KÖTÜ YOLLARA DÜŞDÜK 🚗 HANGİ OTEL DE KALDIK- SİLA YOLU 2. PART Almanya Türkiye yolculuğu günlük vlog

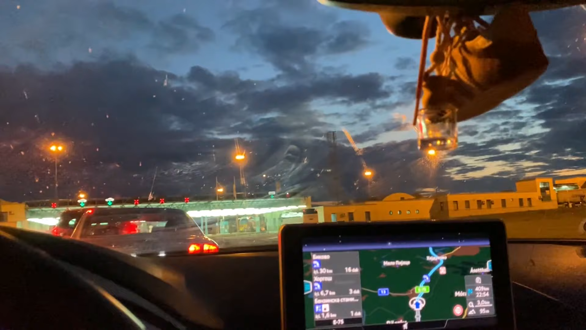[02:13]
Şu an bir de ileride Sırbistan'a giriş var. Genelde burada durdurup eşyaları falan çıkartıyorlardı şu köşede. Fakat şu an hiç öyle bir şey yok. Yani önümüzde biraz sıra var. Saat şu an 19.16 ve 409 kilometre kaldı.